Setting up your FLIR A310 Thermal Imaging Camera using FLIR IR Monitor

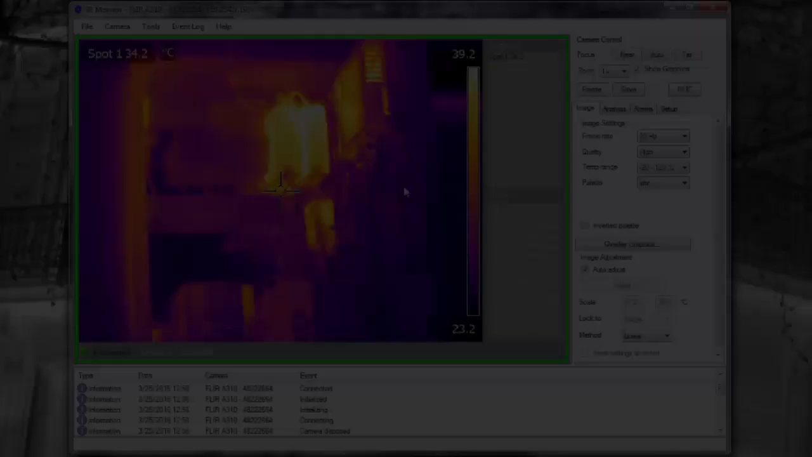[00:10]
On screen: spot 34.2°C
So even if you're pulling data from the A310 using a PLC, IR Monitor is a good tool to speed up the setup process. All the changed settings are saved in the camera. Basic controls such as focus, digital zoom,
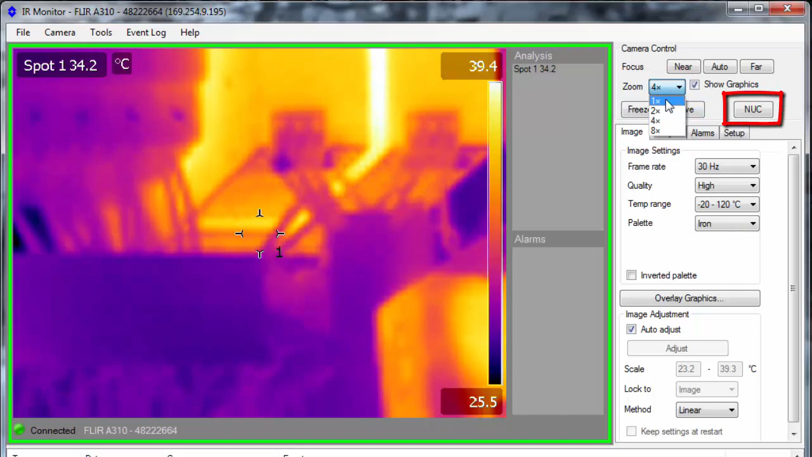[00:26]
On screen: spot 34.2°C
and auto calibration are accessible through the camera control panel.
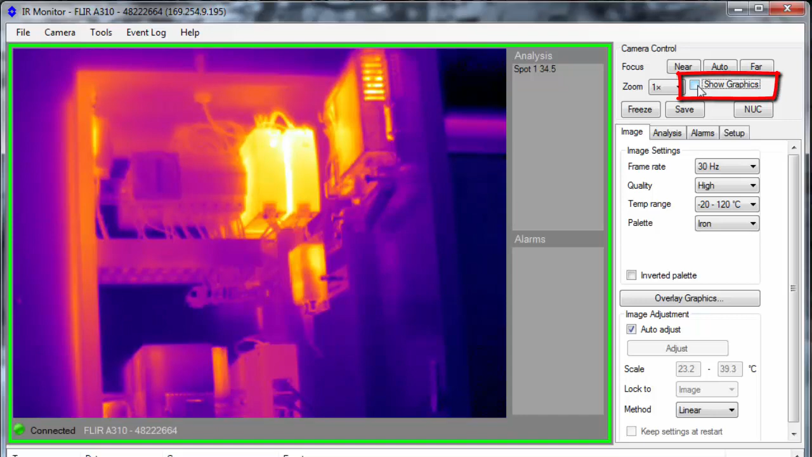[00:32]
By checking the Show Graphics option, you can also enable or disable the overlay graphics. On the Image tab, you can set the image frame rate, video compression quality, temperature range, select the palette, and also invert the selected palette. Click Overlay Graphics to select what labels will be displayed on the camera image.
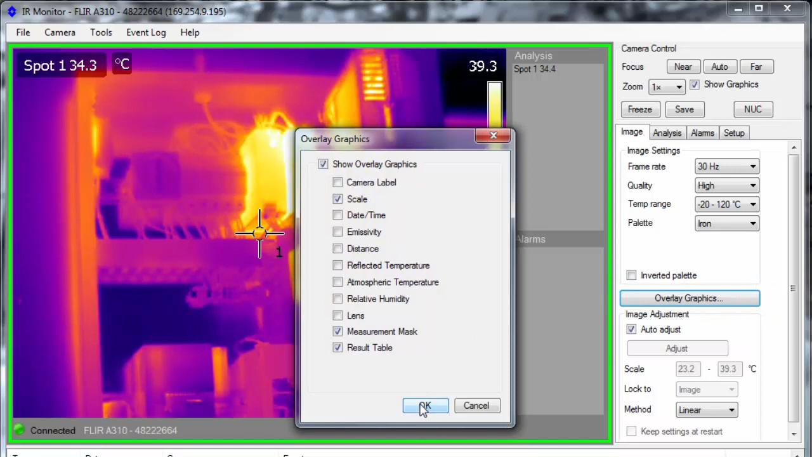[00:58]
On screen: scale top 39.3°C, scale bottom 23.2°C
The image span and level are set to auto adjust by default. By unchecking this option, you will be able to manually set the lower and upper limits of the scale. The Adjust button does a single automatic adjust based on the scene temperature. Adjusting the lower and upper limits and leaving the camera on manual adjust mode. The colorization method can be switched between linear and histogram, but histogram only works when the auto adjust is active.
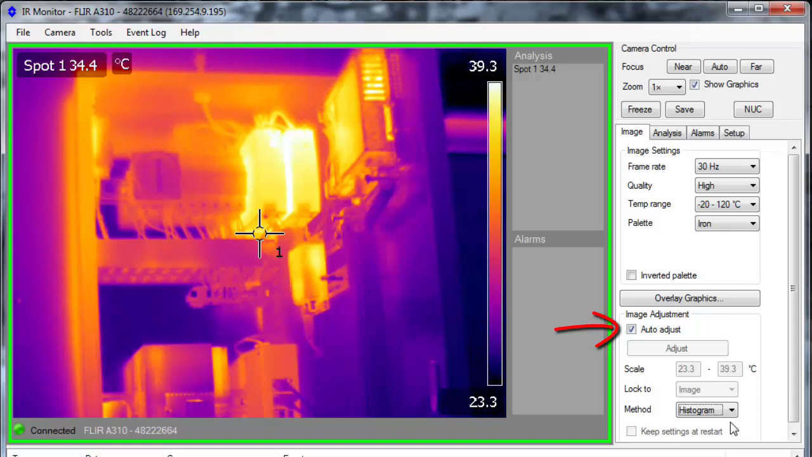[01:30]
On screen: spot 34.4°C
On the Analysis tab, you can set up the measurement tools. The A310 handles up to 10 spots, 10 areas, 4 delta Ts, and 1 isotherm. To add or edit any measurement tool, just double-click it. Both spots and areas can handle local parameters, in case you want to set different emissivity or distance values for each one of them. The A310 has a 320 x 240 pixel sensor,
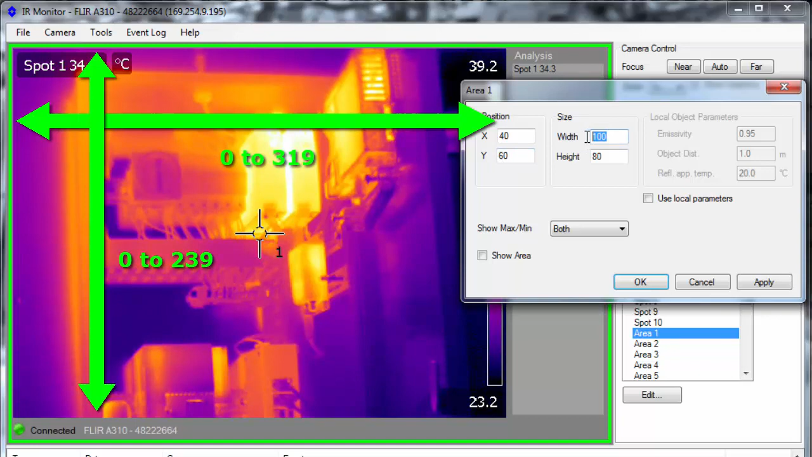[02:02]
so the position coordinates will range from 0 to 319 left to right, and from 0 to 239 top to bottom. Make sure to check the option to show the tool and click OK.
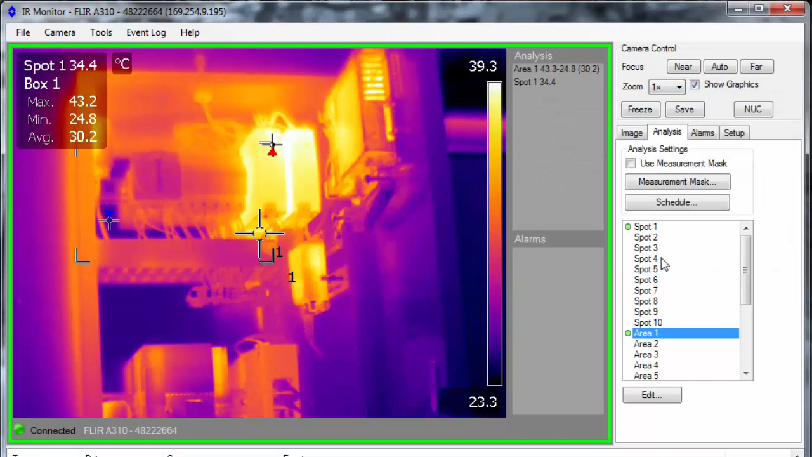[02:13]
On screen: spot 34.4°C, max 43.2°C, min 24.8°C
The measurement mask is a useful tool for those who need to measure regions with specific shapes.
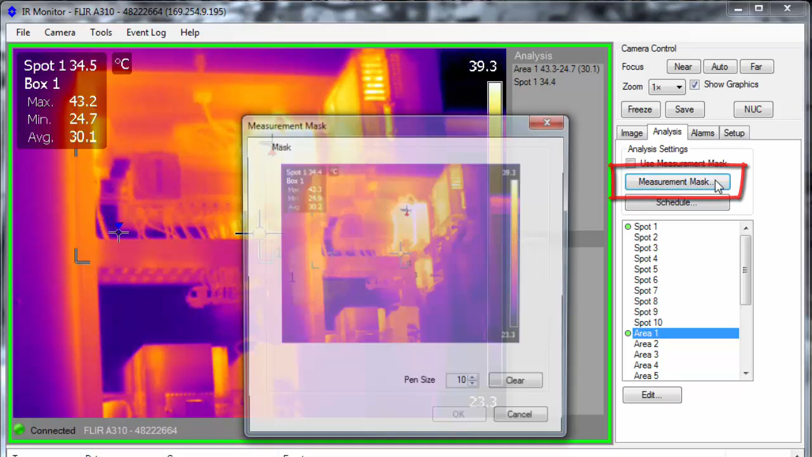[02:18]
On screen: spot 34.5°C, max 43.2°C, min 24.7°C
It has to be used in combination with the Area tool.
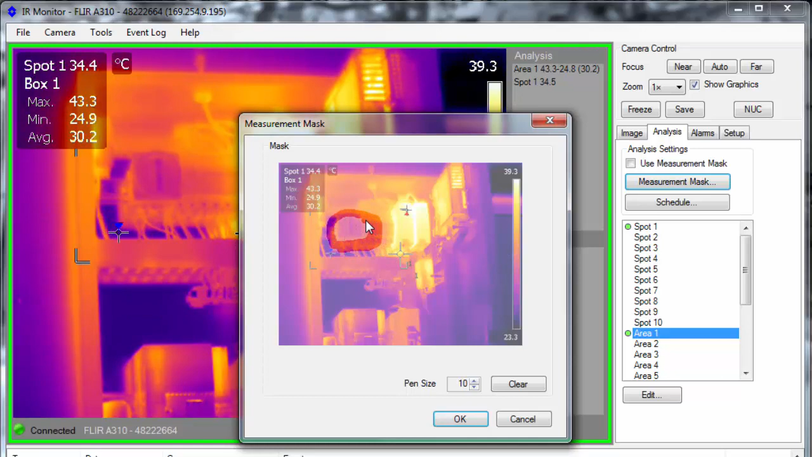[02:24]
On screen: max 43.3°C, scale top 39.3°C
Draw the mask with your mouse. To enable the measurement mask, check the option to use it. Then the pixels outside the mask will be ignored by the Area tool.
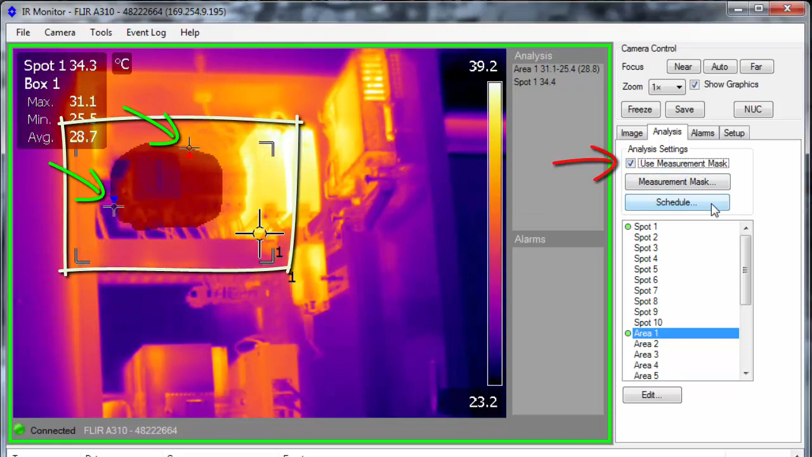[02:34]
On screen: max 31.1°C
The A310 can also be programmed to periodically save images, and send those images to an FTP site or local email server.
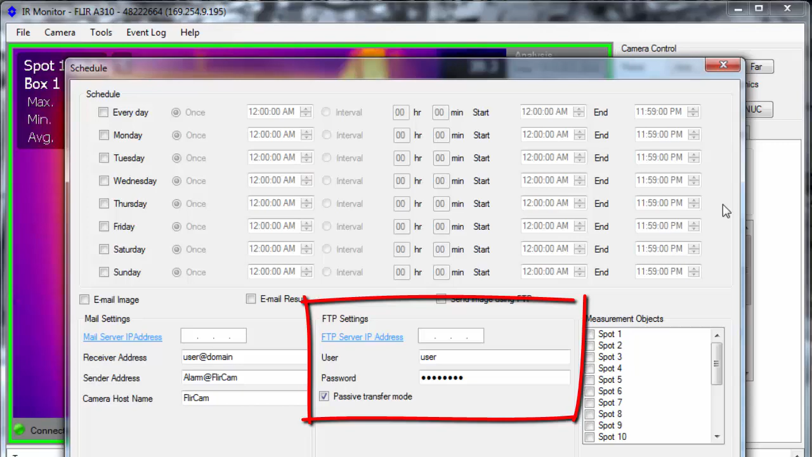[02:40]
On the Alarms tab, you will be able to set up up to 10 alarms, and configure the email and FTP settings.
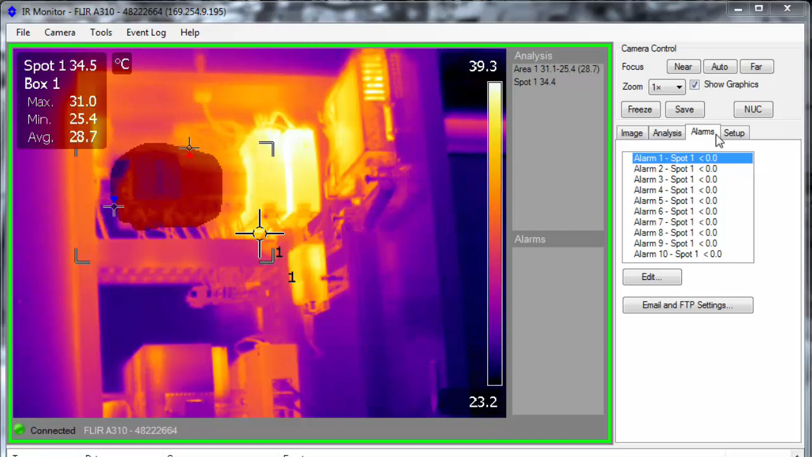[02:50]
On screen: max 31.0°C, min 25.4°C
Double-click any alarm to set it up or edit an existing one. Three different types of alarms can be configured.
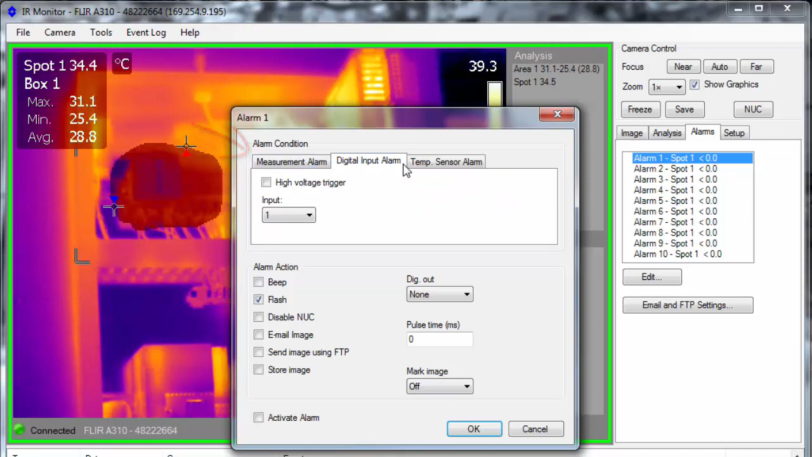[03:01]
Alarms based on a measurement tool value, based on a digital input signal, or based on the internal camera temperature. Here's an example of an alarm based on the max temp of Area 1.